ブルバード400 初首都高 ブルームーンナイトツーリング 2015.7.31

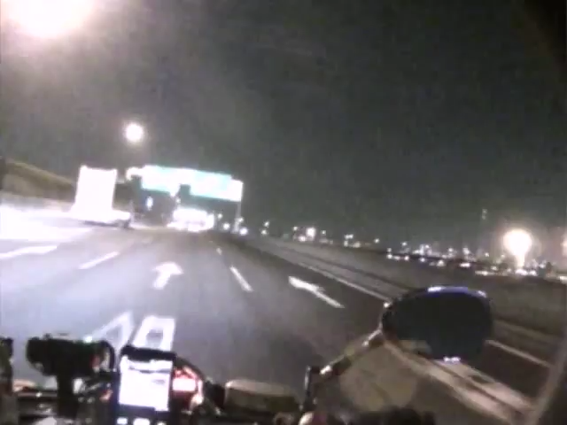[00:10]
今日は立地で発動の一歳の方、出向です。このスライドの方々に帰ります。今日は4月31日、グルーモーカー。青い月ですが、月が青い場所ではなく、一月に2回見れるという、2回目の月がグルーモーカー。
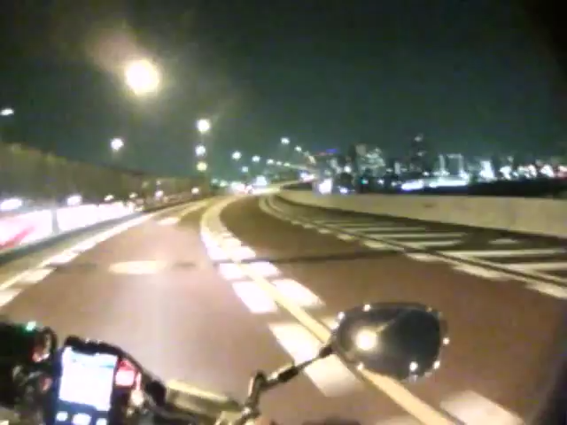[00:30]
通常ですよね。現在月は南より少し東側。正面左にスカイツリーが増えてますけど、どうでしょう。映ってますか。
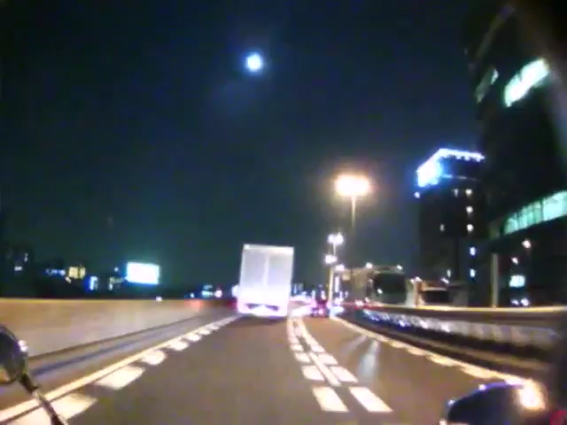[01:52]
ちょうど、正面にグループが見えてますか。綺麗ですね。欲しいじゃね。ハイゾードなんて汚いと思いますけど、ご了承ください。でも、いいなぁ。上の一つなんて、車で遊んでた時いないか。さあ、後編、両流が複雑に入ってきませんので、注意しましょう。